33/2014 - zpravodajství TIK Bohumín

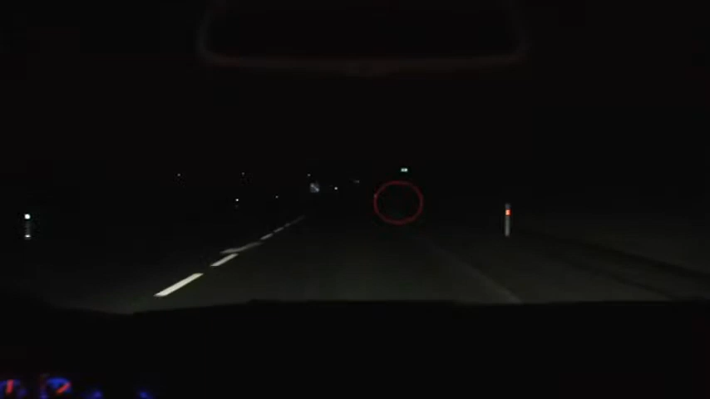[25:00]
Neosvětlený a patřičně neoznačený cyklista se stává ve večerní hodinách zejména pro řidiče automobilů neviditelným. V místech, kde není vozovka dostatečně osvětlena, řidič projíždějícího cyklistu zahlédne až na poslední chvíli. K tragédii nemusí být daleko. Naopak, každý řidič vám bude vděčný, když použijete při jízdě na kole maximum světelných a zvýrazňovacích prvků, protože i zde platí vidět a hlavně být viděn.